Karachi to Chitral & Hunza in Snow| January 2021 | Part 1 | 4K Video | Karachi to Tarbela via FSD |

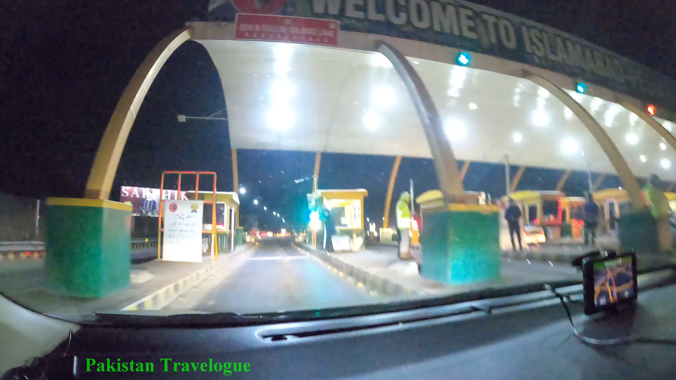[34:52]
लाहर असलामाबाद वाला मोडर वे जो है M2 उससे एक्जिट हुए है, अब यह इसलामाबाद टू पिशावर जो है,
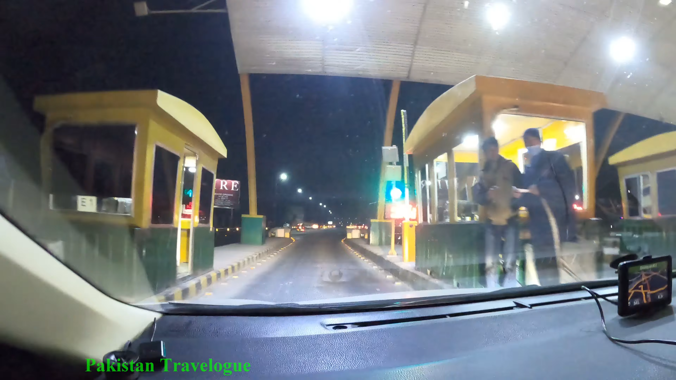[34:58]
यह M1 का लेखा है मैं इसलिए पाल के जो है, मैं एक्जिट है, यह M1 है
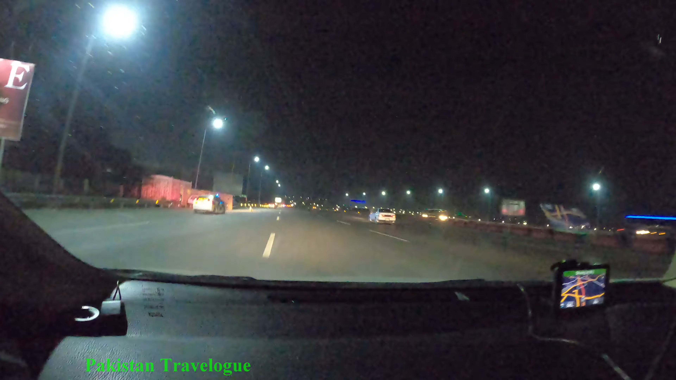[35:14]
अगरे वाल फाल टर्बेला,
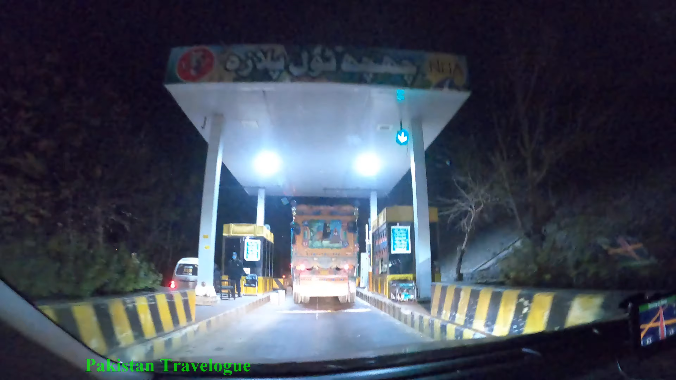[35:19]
यहां से तर्बेला के लिए अग्रेट होंगे
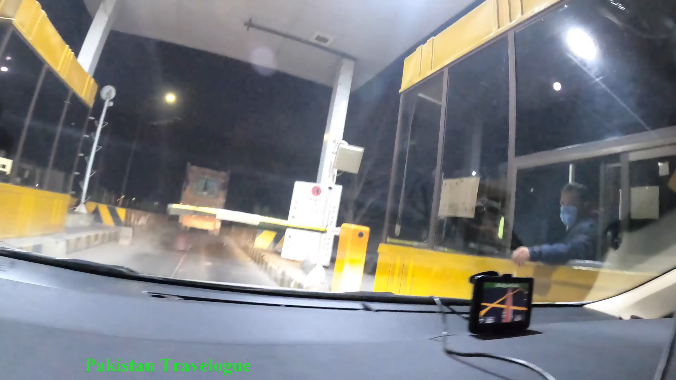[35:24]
यहां लेखते हैं जी कितने पैसे लेखते हैं
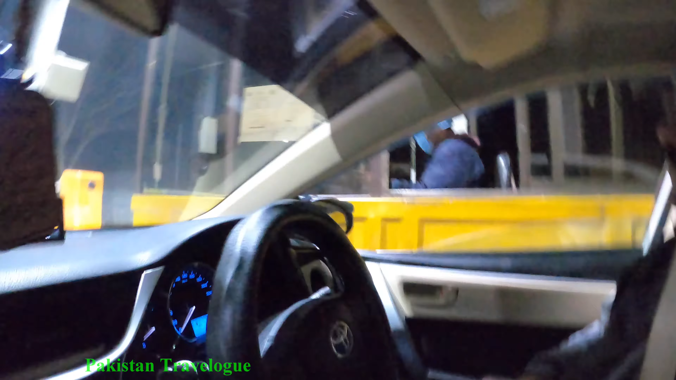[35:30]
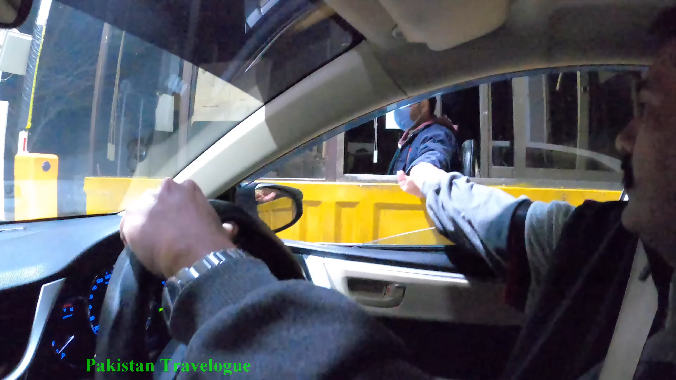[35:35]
कितने लगे नाइंटी नाइंटी अब सब्य अभी जाया है
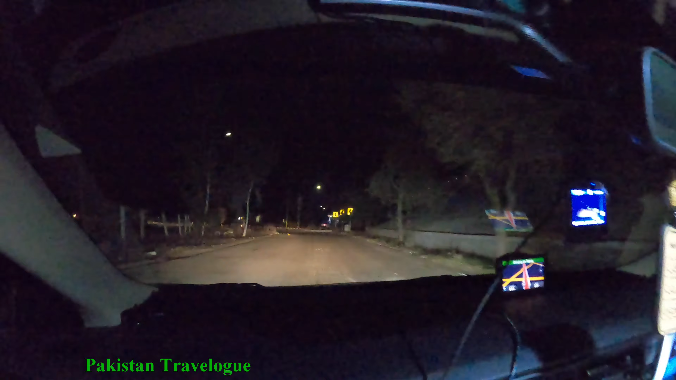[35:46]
अब रेस्ट्रॉरंट है अपना का इधर से खाना खाकरी तरबेला जाए तो कि वहां पर तो खाने का कुछ भी नहीं होगा पुर्वानी रेस्ट्रॉरंट है यह अच्छा है यह रेस्ट्रॉरंट